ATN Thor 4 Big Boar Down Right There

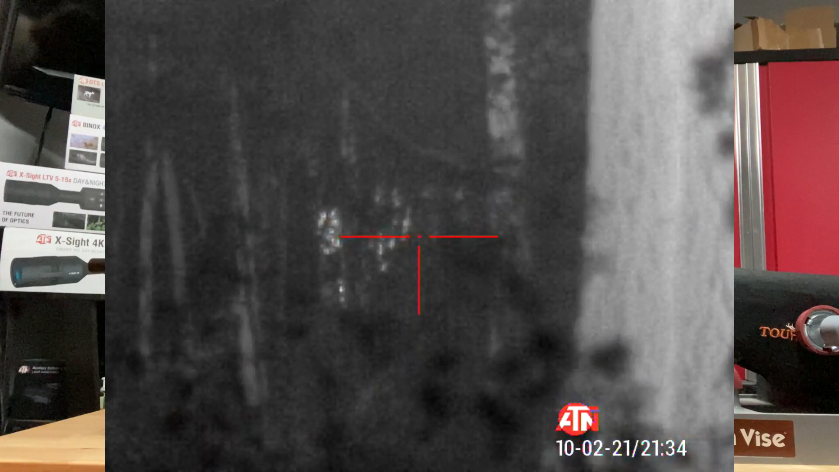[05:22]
little bit i'm sounding like a hog and that boar lays down he's still in the thicker stuff but he lays down so we're standing there now we line up to where when he stands up hunter's going to be able to drop him unfortunately a raccoon now moves in and spooks
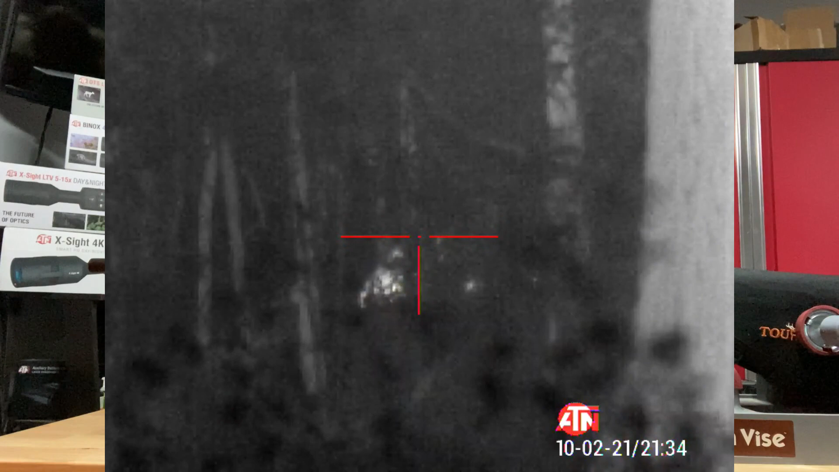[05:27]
that boar that boar is now spooked because all of a sudden that boar runs off and we see that raccoon right there he's laying there
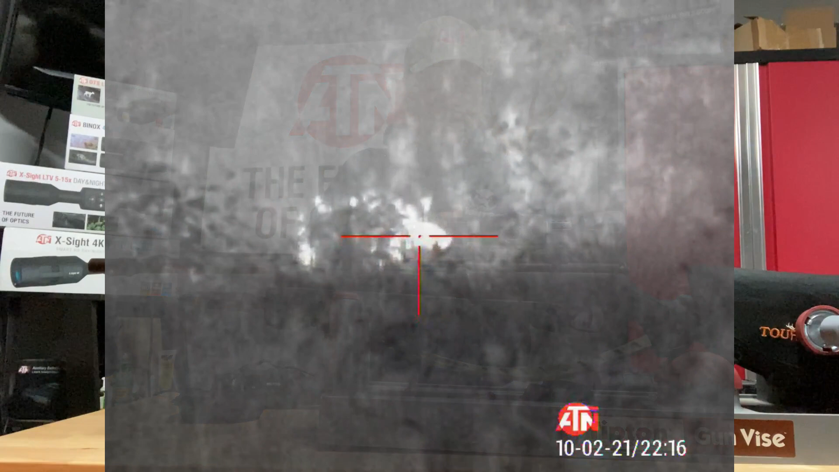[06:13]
shoot that hog we're looking at it its head really wasn't turned the right way and it went off to the right he didn't get a shot at it stay calm we got this boar
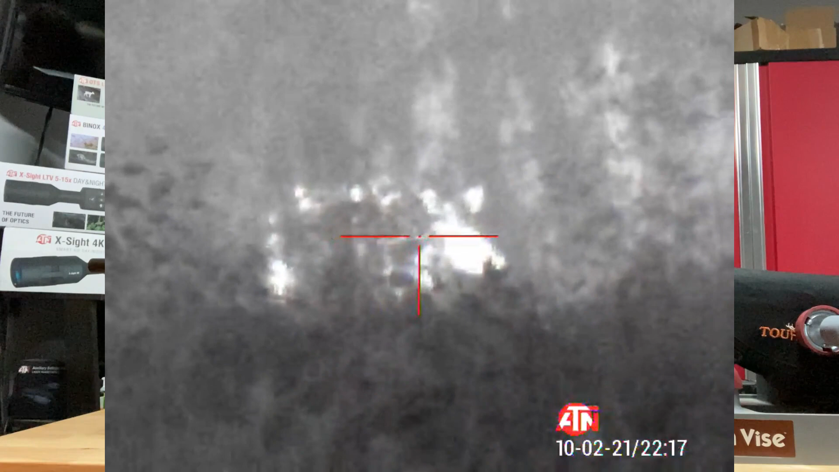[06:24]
pattern we're going to get him we don't get him tonight we're going to get him another night we sit there and wait and that boar circles the whole way around us we hear him go